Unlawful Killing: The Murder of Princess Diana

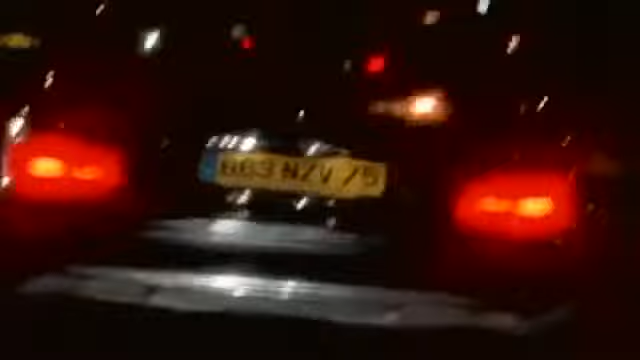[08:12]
The photographers tail the Mercedes and catch up with it at a red light.